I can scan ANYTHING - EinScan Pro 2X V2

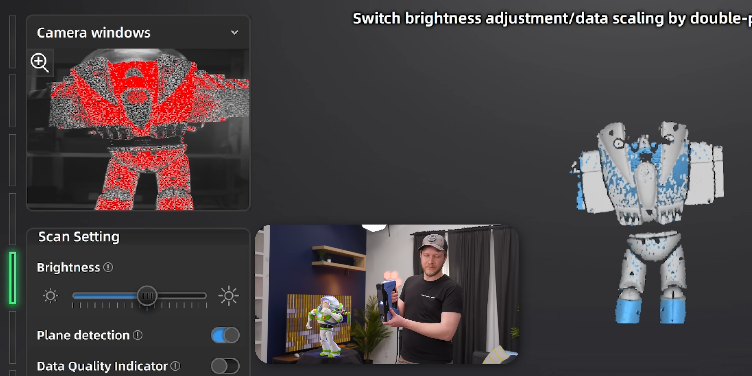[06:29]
When it gets too bright, everything turns red. That means that we're not doing so good. We won't be able to capture the detail. We turn it down too much and same sort of thing. We don't have enough brightness.
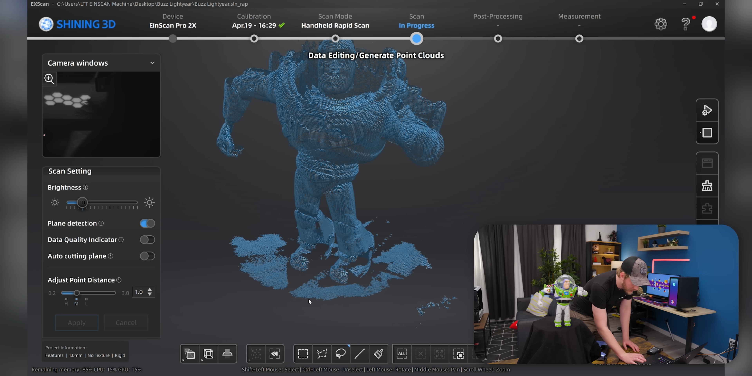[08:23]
All right. Now, before we head on, I just want to get rid of some junk. So we got a little bit of our Home Depot bucket. Goodbye.
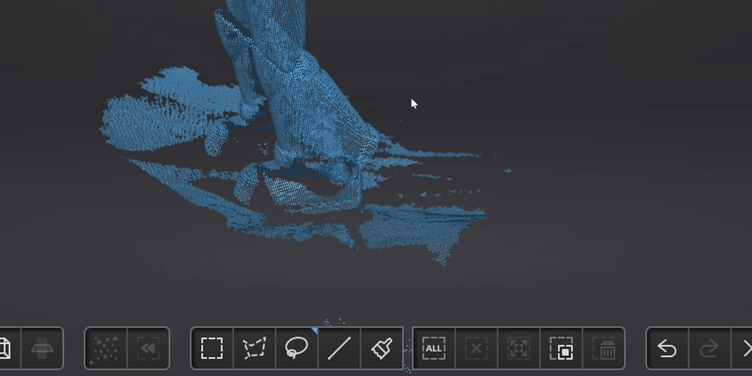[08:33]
I'm just shift clicking to select the stuff. Goodbye.
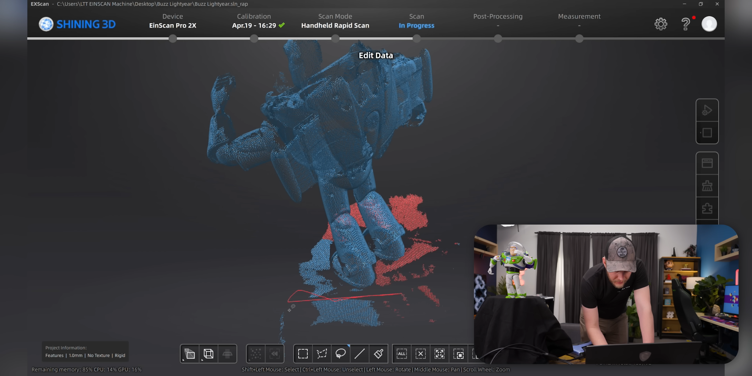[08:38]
You know, you don't have to get rid of the stuff right now. You can do it later. But it's just a little bit easier if
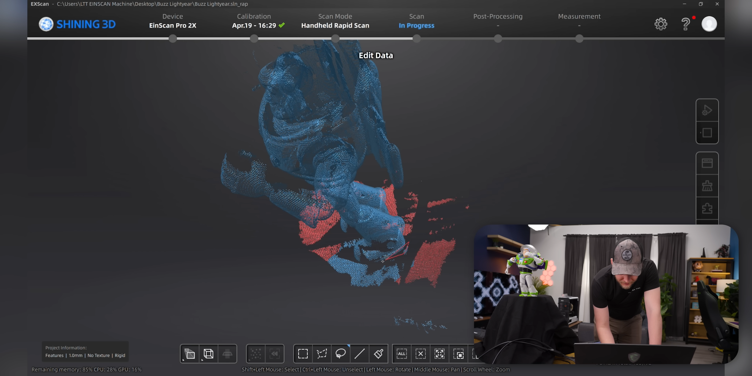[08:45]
you don't even have to worry about post processing.
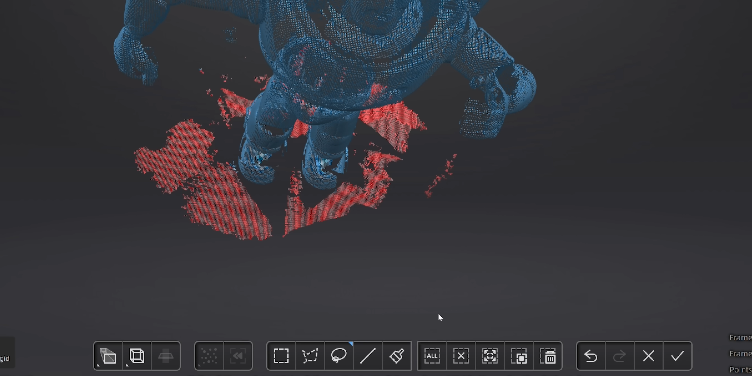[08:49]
You can just delete all of that.
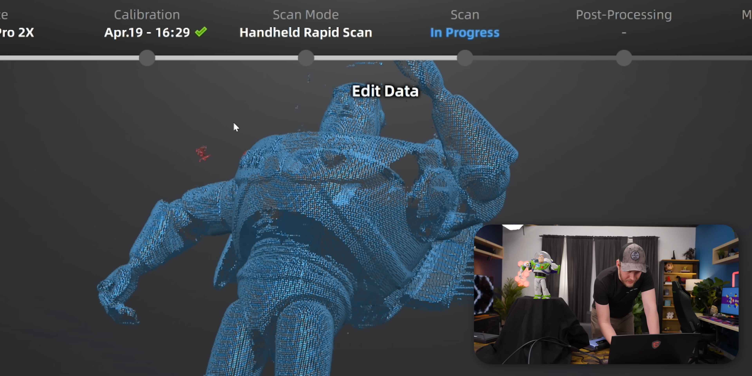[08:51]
I accidentally selected some of my actual models so I can control click. Circle that. Bring it back.
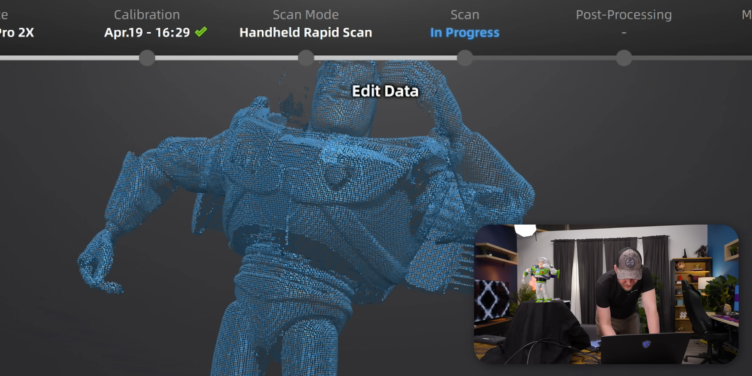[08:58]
Now delete the stuff that I don't want. And I think we're about good.
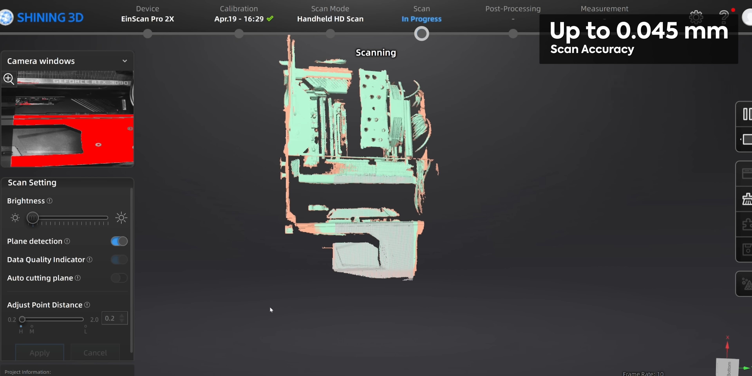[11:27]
It also has a volumetric accuracy of 0.3 millimeters per meter with markers alignment.
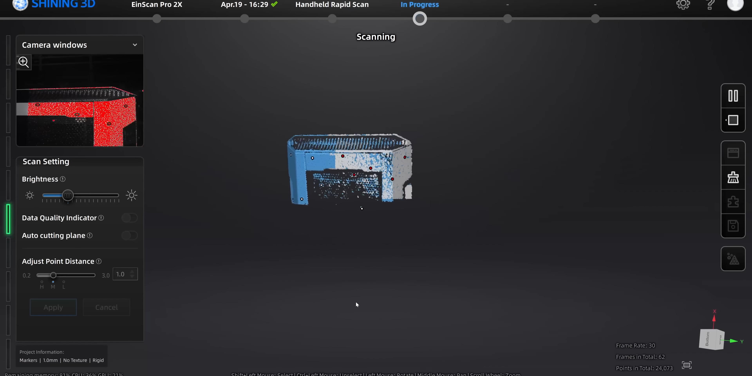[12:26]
As you can see here though, we looked at it in post and it did a fantastic job. Good job, Justin.
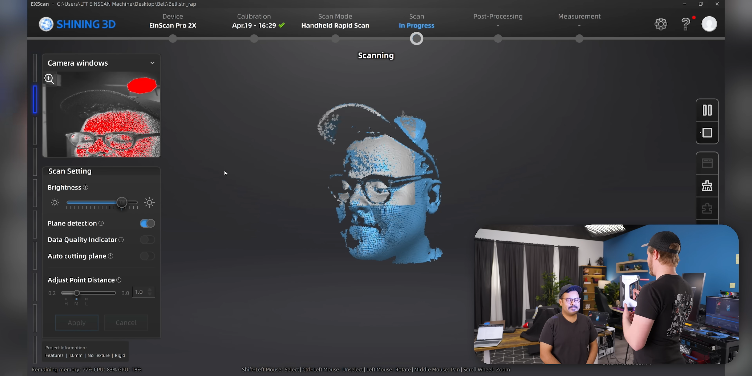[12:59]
Look at that. It works really, really well on people. They have so many unique features.
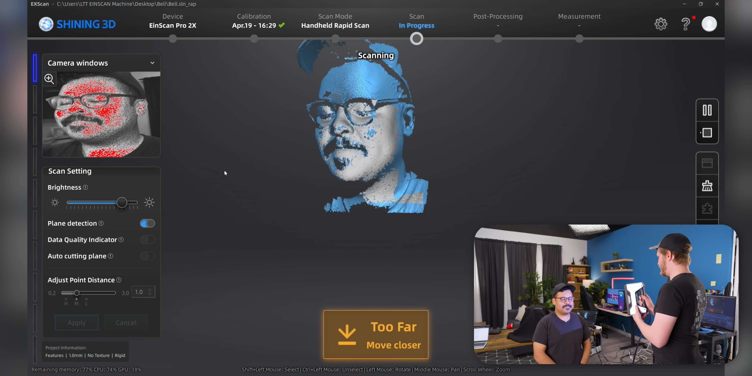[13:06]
We can just go right around them here.
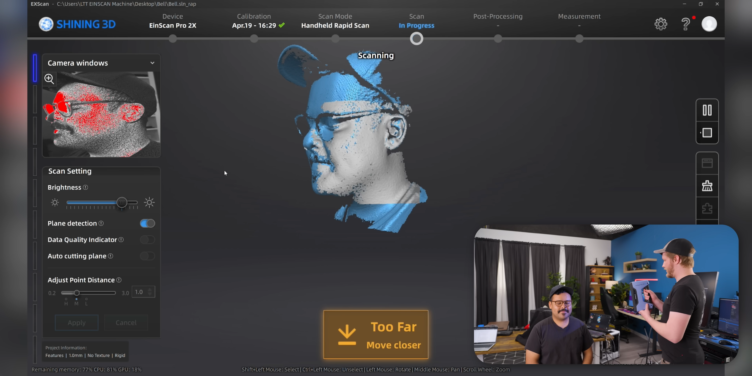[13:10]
And if you're like a prop maker or someone like that, this can be incredibly useful so that you can 3D scan
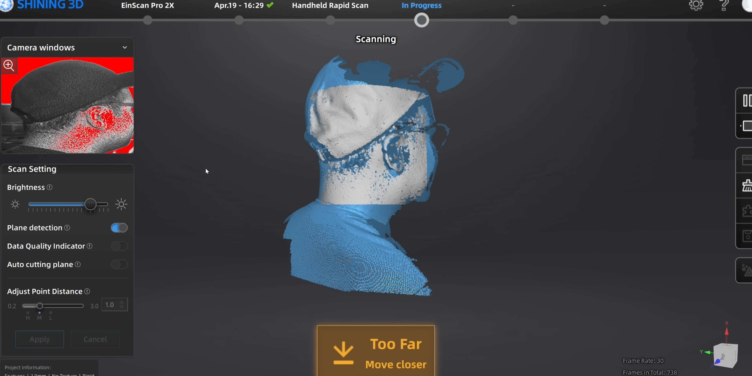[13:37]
Oh, I need to get the top of his head. Feeling that beak there?
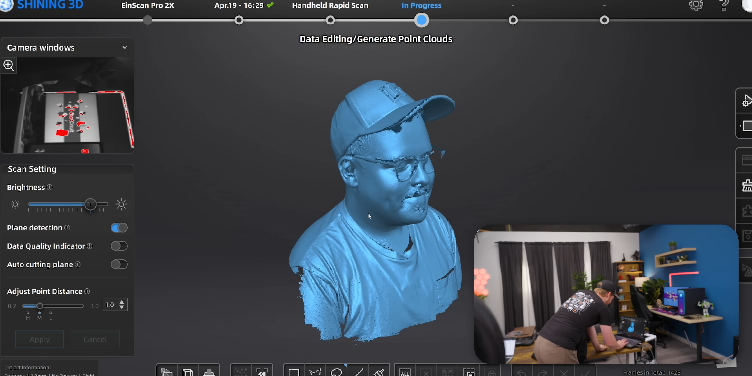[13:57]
But look at that Bell that we have right there.
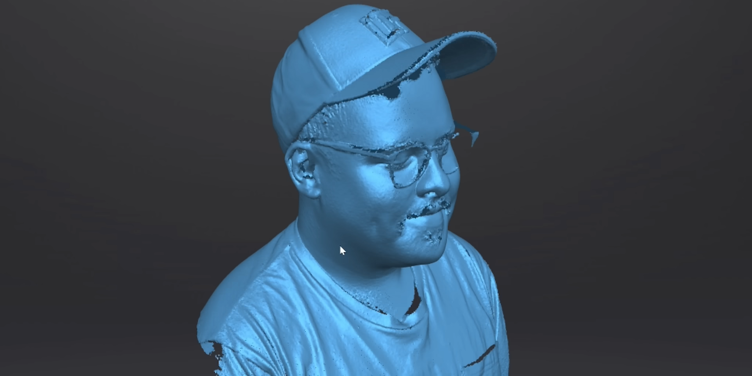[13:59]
Ah, I can't wait for my deep fake you're going to make with that.
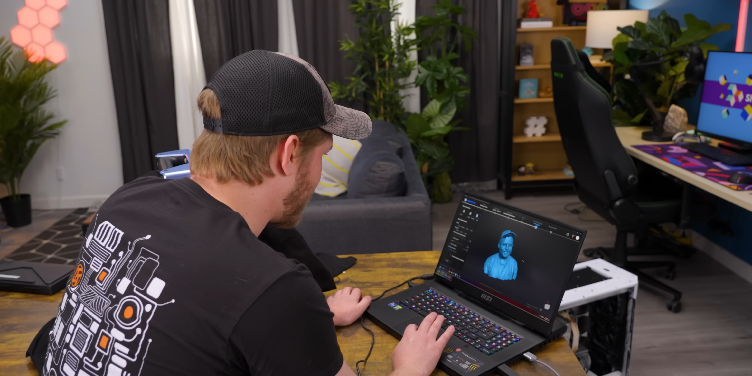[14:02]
Okay, mesh model, watertight quality, high quality, only the highest of qualities for Bell.
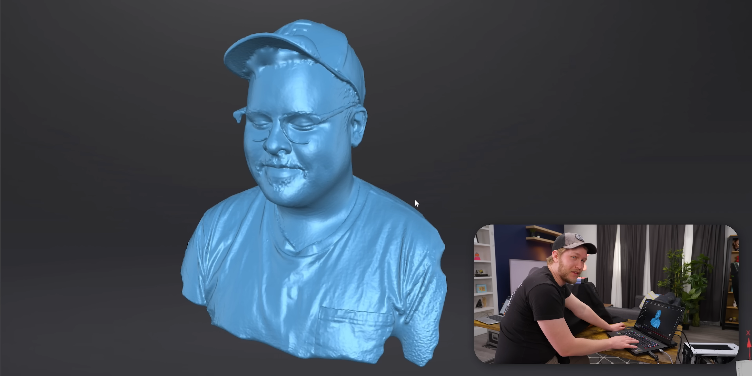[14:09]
That is really quite good. Given how quick and dirty that scan was, we have done an excellent job, I think. There are some spots that I clearly missed. Like, I didn't get right up underneath his cap,
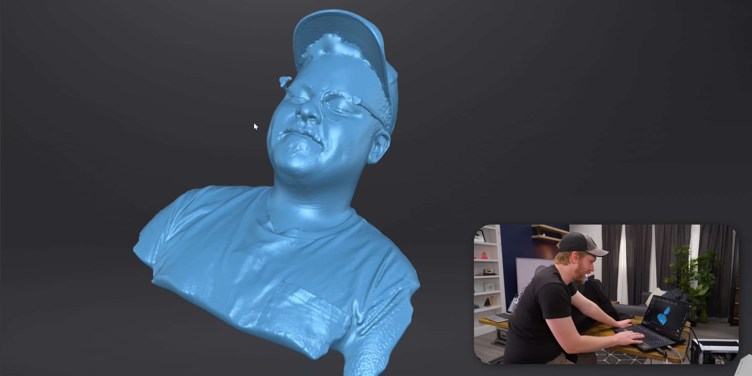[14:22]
and I didn't realize that I missed a tiny bit of the top.
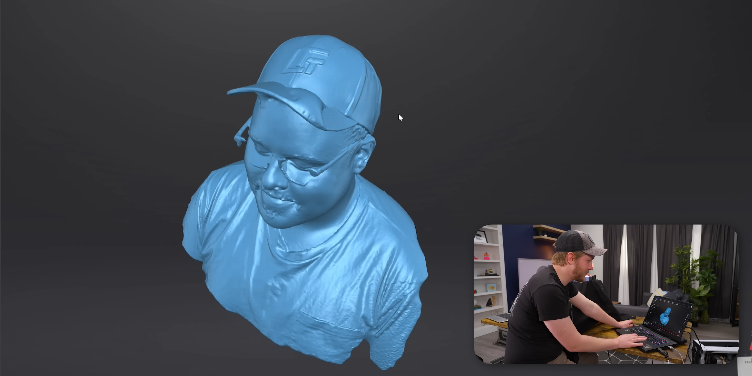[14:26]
But at the same time, like, it very clearly got the LTT logo on the top and come in here.
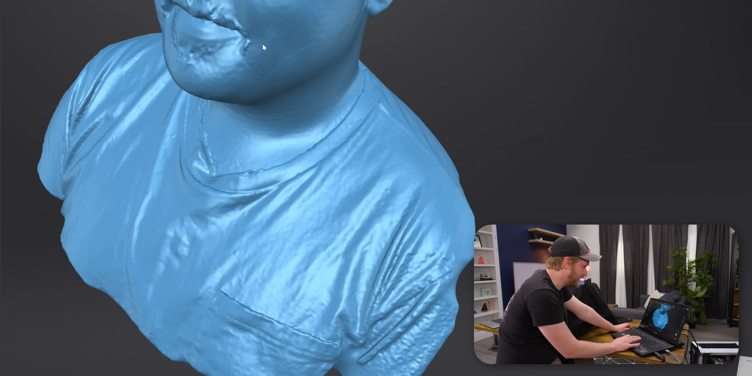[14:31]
All of this should be really accurate.
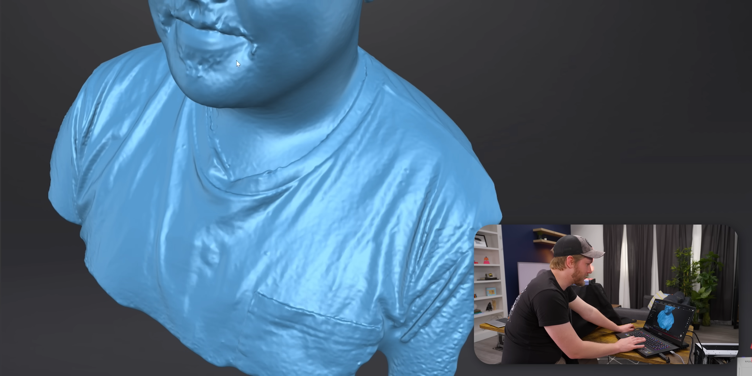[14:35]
So if we wanted to make something to put on Bell's head or something like that, we very easily could.